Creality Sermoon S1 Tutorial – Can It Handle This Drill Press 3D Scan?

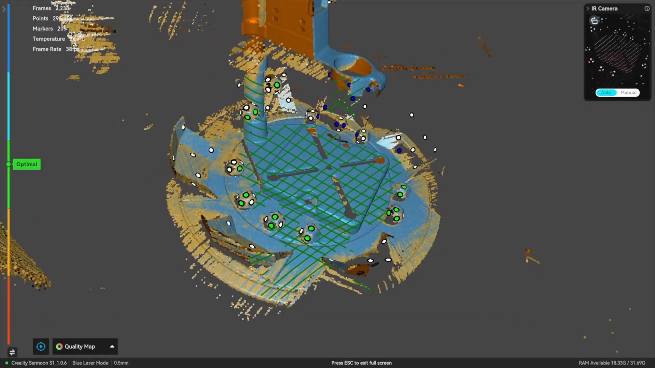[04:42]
Now I don't think for one second it could have been anywhere near as good as this without the marker spray.
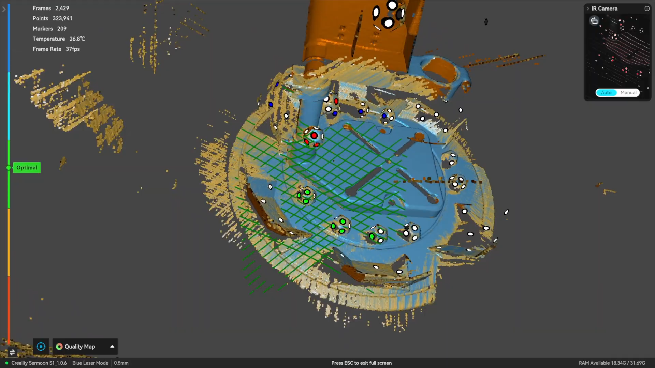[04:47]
But that's what it's for. It's a useful tool.
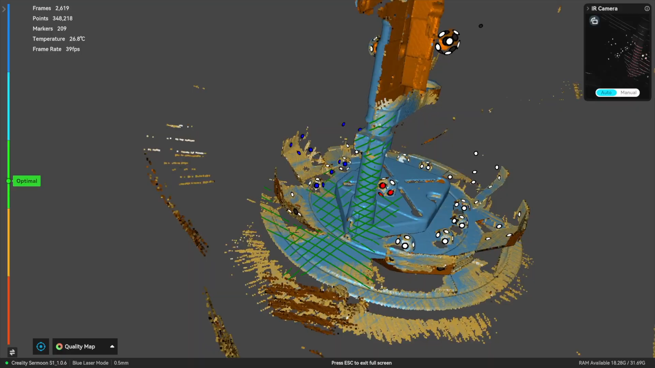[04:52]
It's there for a reason. So let's use it.
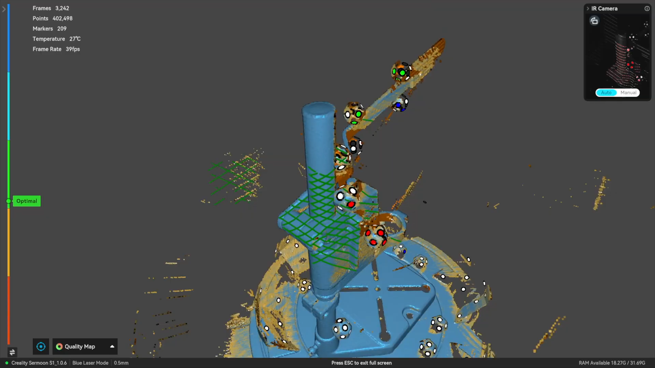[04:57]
Look at that. It's pulling that in pretty good.
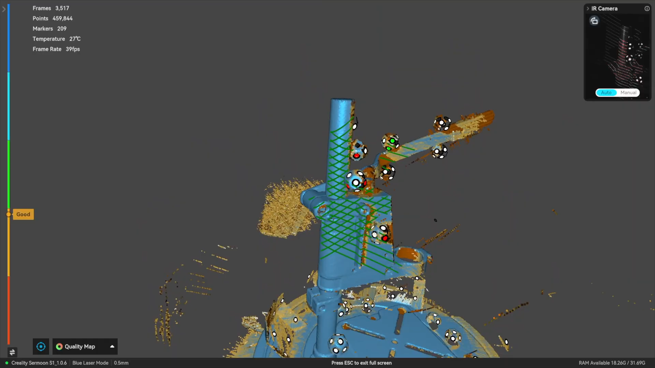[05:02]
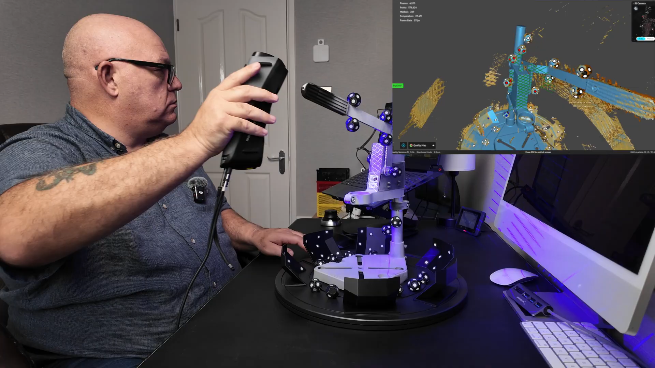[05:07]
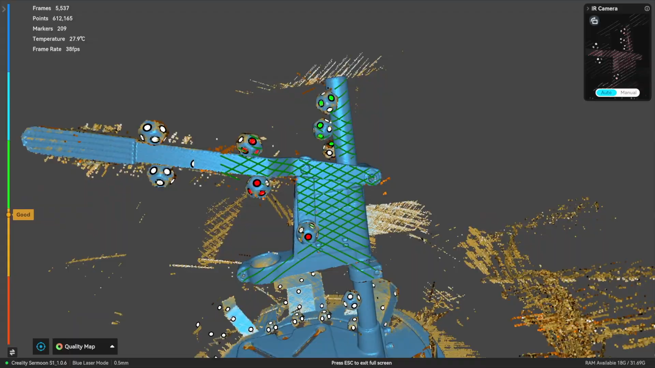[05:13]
Let's have a look where we are then. Let's see which bits we need to tidy up. Okay so.
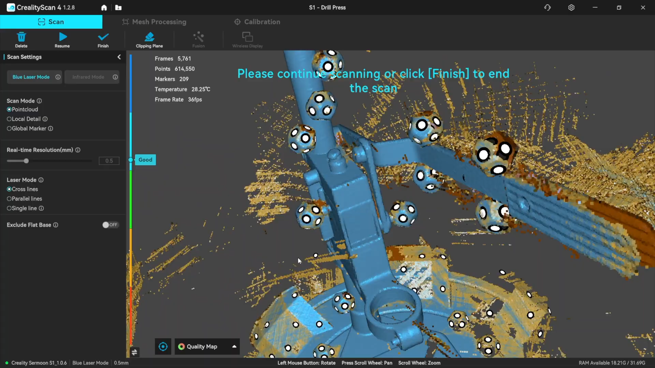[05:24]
Pretty good up there. But maybe we could do a bit more around there.
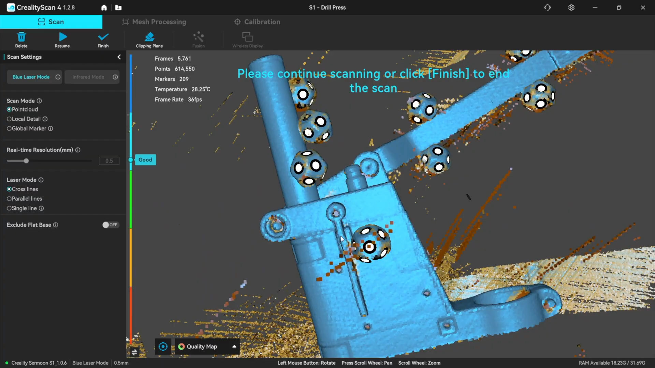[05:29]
A little bit more around this bit here where that one particular marker is hiding things.
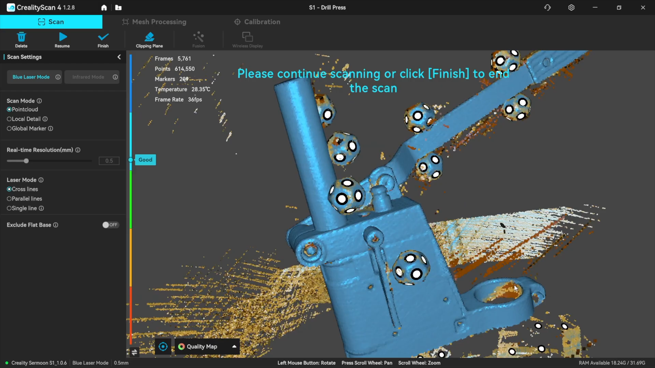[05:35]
Let's try and get in that bore there with the single line.
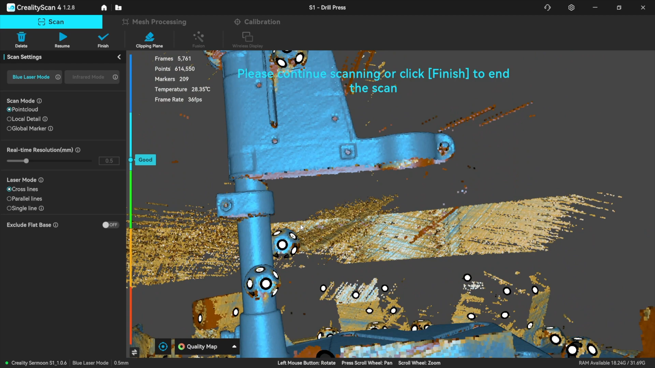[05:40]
Let's just see if I'm getting them pupil pieces in with the single line scanner.
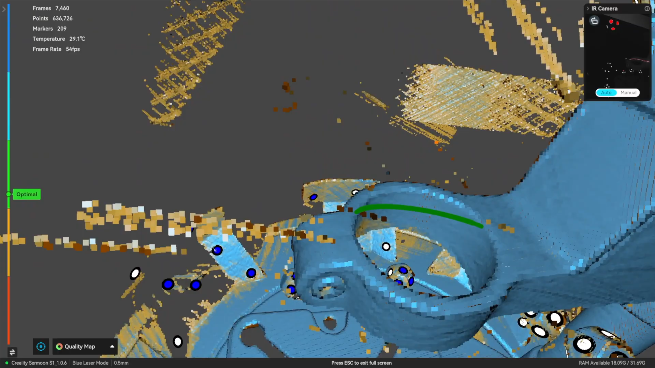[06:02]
Look at that. Look at the way that's pulling that in. A bit here.
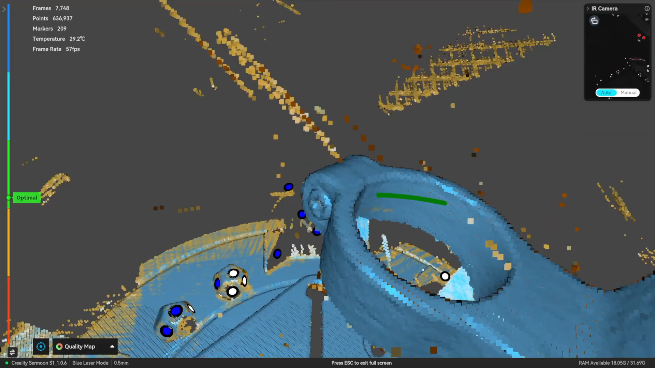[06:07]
Let's pull that in well. I'll just go over the rest of it now then.